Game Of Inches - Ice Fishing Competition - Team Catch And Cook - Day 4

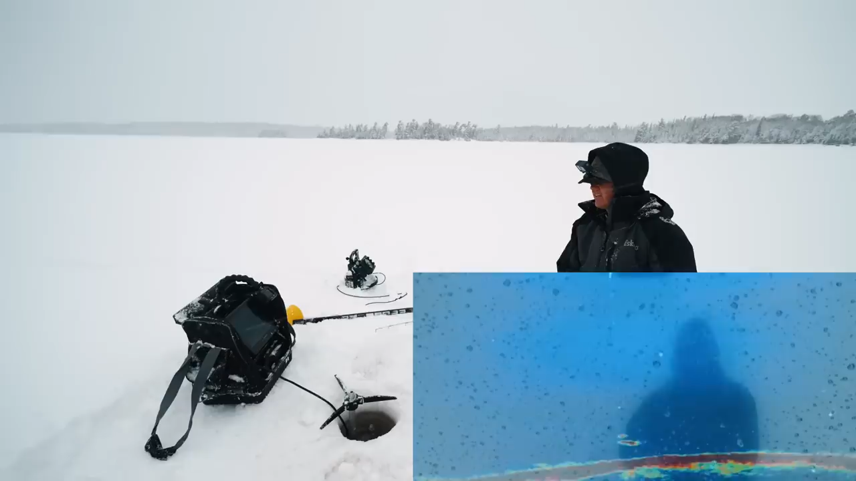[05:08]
It's a decent sized fish, whatever it is. Come on, eat out of the mud. We got him. I think it's a burbot. Man, we played that fish for a while.
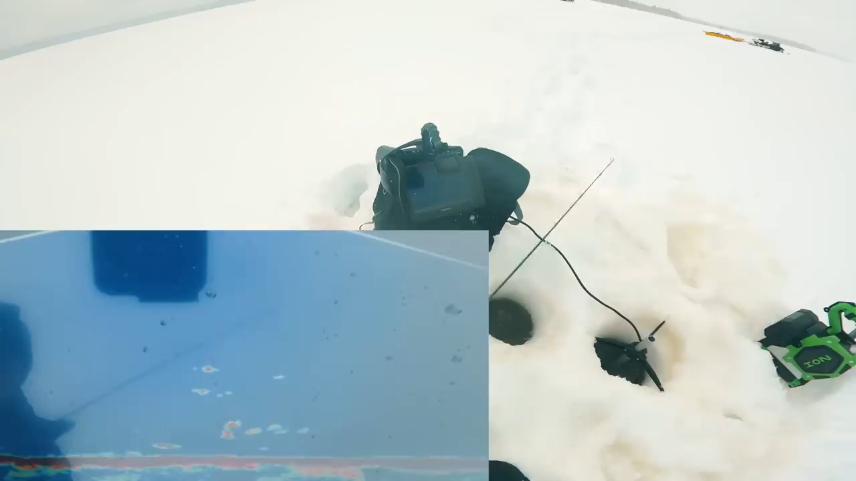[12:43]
This is unbelievable. It looked like something bigger under the ice. Oh man, is that one big fish? If that's one big fish, that's a laker. Yeah.